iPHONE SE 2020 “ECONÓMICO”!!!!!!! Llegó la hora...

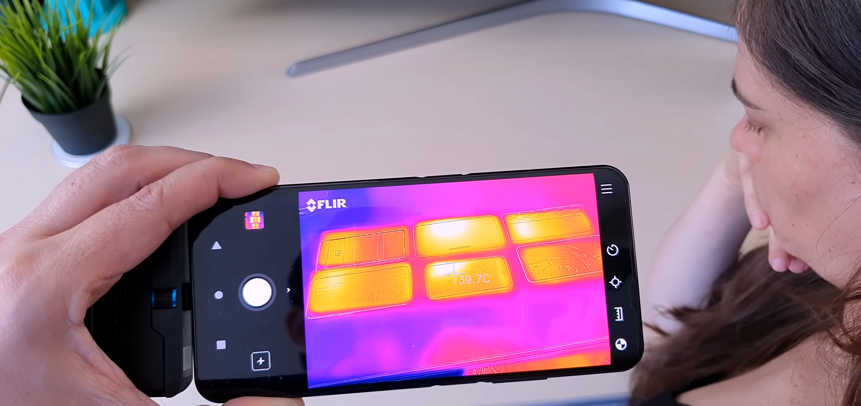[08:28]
Vale que calienta. Está en 42 grados, 43. Mientras que el iPhone 11 en 44. Calienta más el iPhone. Yo pensé que iba a ser al revés, Ana. Pensé que iba a calentar mucho más el chiquitito porque tiene menos espacio para la refrigeración.
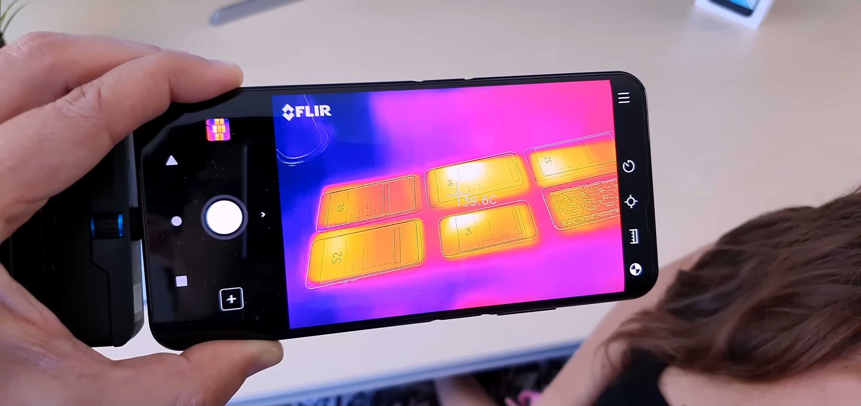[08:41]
Me estoy dando cuenta, Ana, que nos equivocamos un poco en la selección. Nos faltó un gama alta de este año a mejor precio que este iPhone acá.
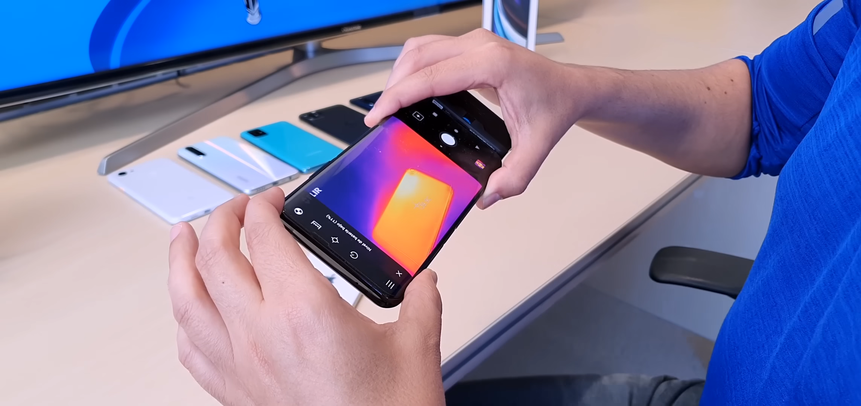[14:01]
Hay que jugar con una lupa con esto. Mirá, mirá, mirá. Calentó el guachín. Y se sentía, ¿eh? Se sentía en la mano. 43 y medio, 44 casi, en algunos puntos. Bueno, vamos a explicar una cosa.